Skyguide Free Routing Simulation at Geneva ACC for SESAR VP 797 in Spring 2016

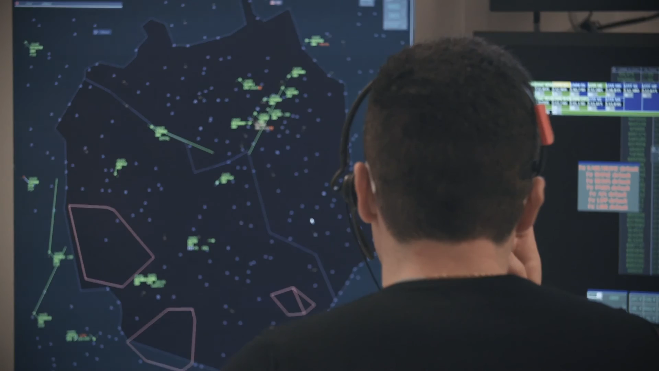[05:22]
There we immediately saw that the the trajectories flown are completely different from the standard route network,
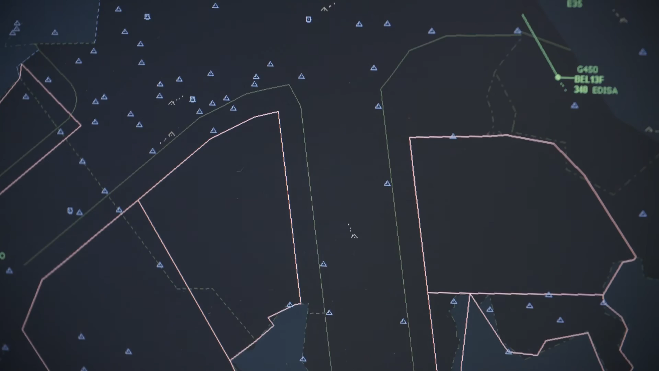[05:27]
that hotspots which now are quite
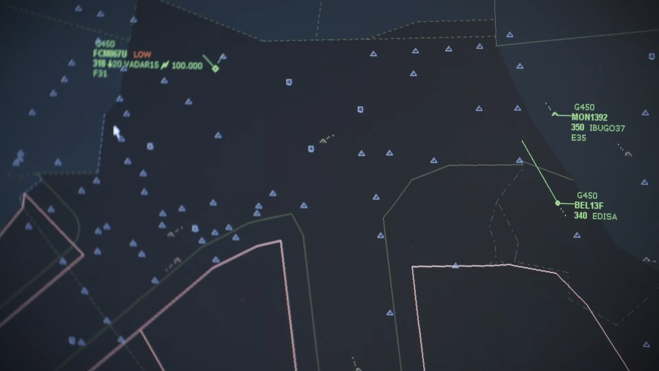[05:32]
predefined due to the routes are completely shifting all over the airspace,